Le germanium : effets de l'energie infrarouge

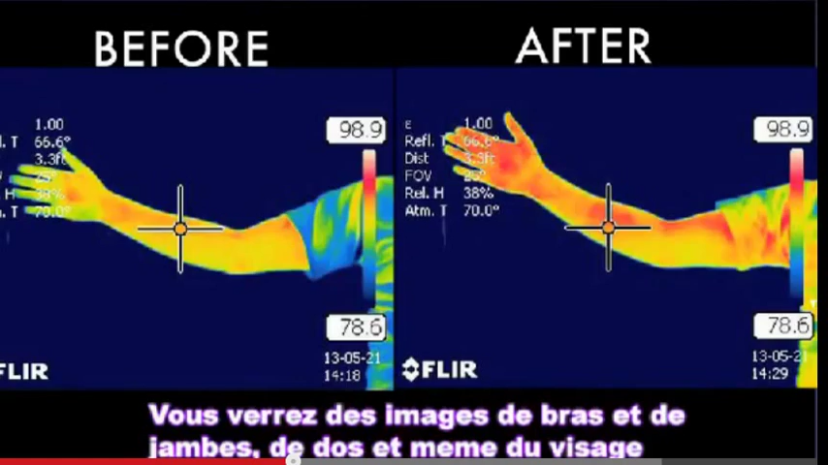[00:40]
perhaps a back. There's even an image on the face.
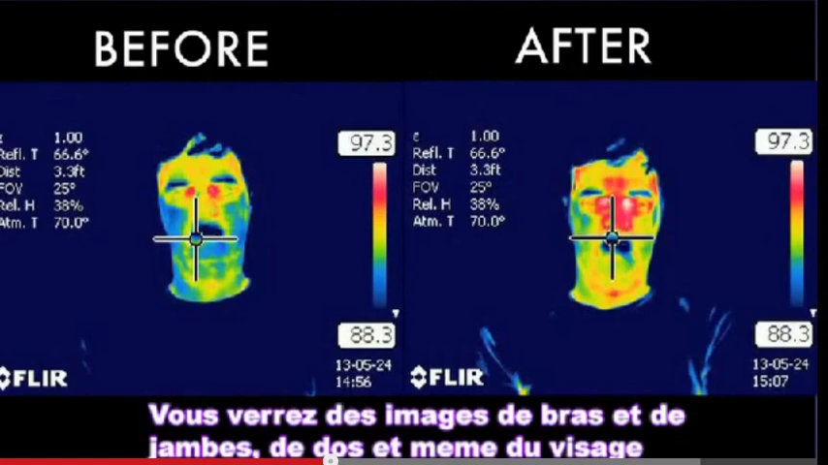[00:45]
If you look at the image beforehand, you'll see that the energy of the image looks diminished, lower.
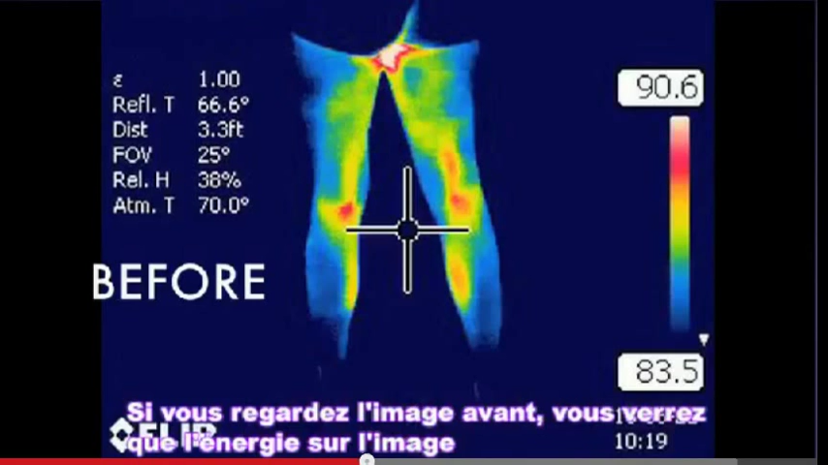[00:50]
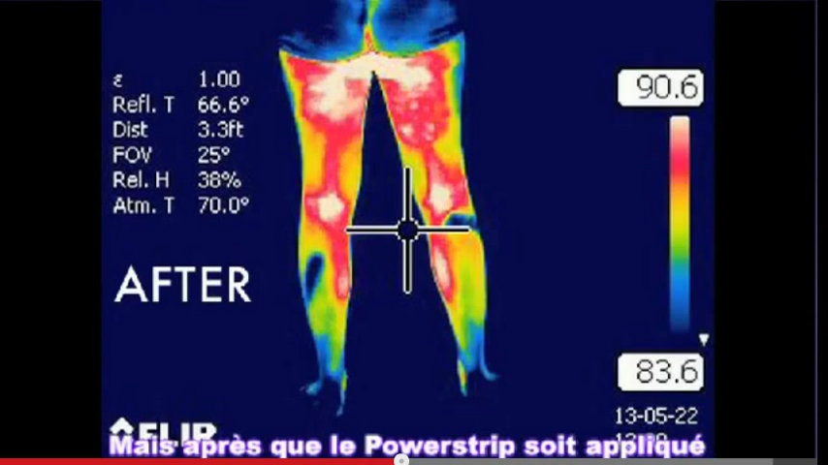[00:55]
But after the power strip is applied, it's clear that the energy, the far infrared energy,
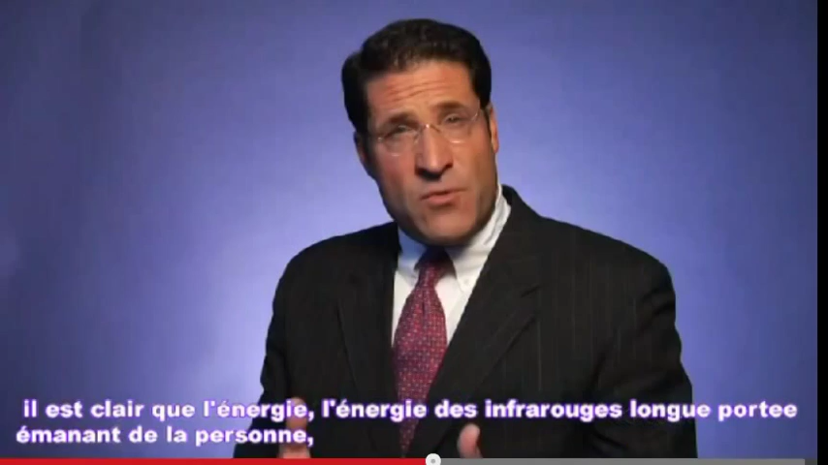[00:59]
coming off the individual is increased.
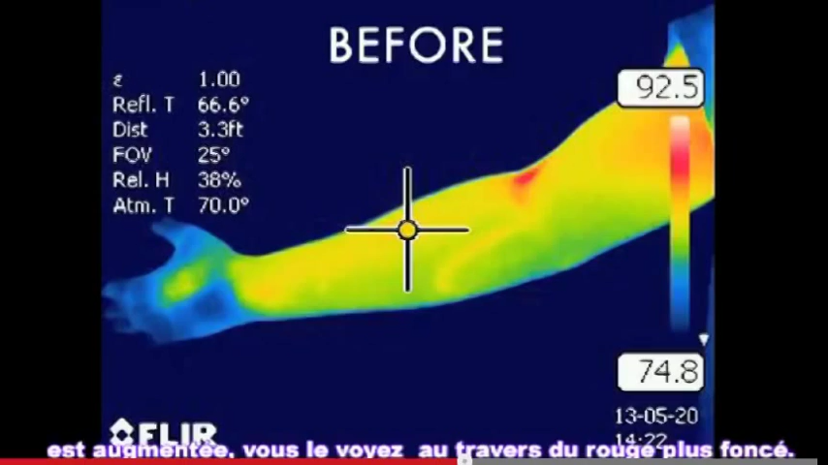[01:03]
You'll see this as a darker red.